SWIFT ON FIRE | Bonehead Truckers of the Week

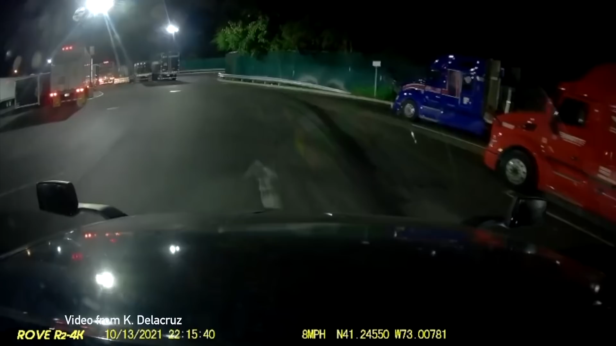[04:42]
Check him out. Watch this. Listen. Oh, Washington Express right there. Hit that light bulb. Blew a tire. That's how you make a tire go pop. That's how you do it. That's how you really blow a tire. Listen to that again. Washington Express.
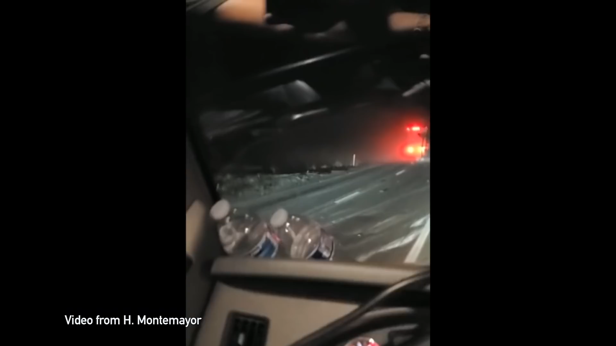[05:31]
Terrible situation right there. You got to pay attention to that driver. You see a guy with the flashing lights on like that. You guys have his lights on.